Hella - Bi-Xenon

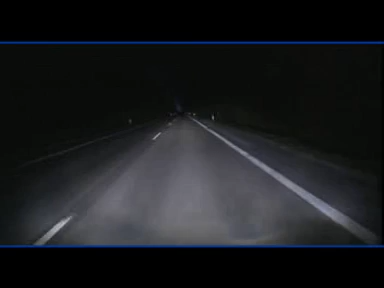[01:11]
In the case of Bi-Xenon, the main beam light is the same color as the dipped beam light.